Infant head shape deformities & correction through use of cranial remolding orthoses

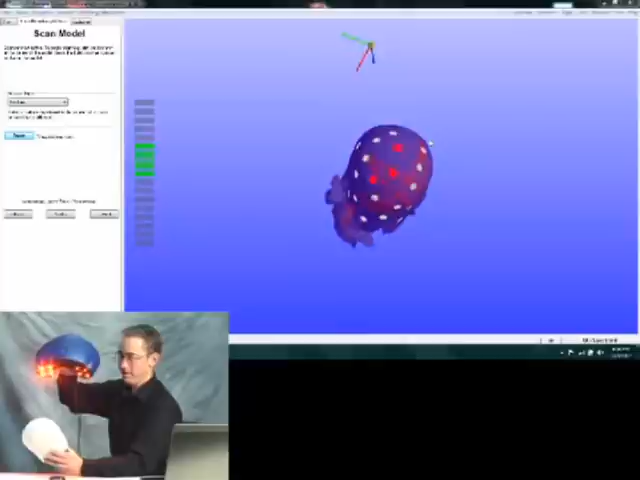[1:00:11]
Or we have some toys that we kind of use that allows us to get a good image of the head. So once I've done that and we've got a picture of the head,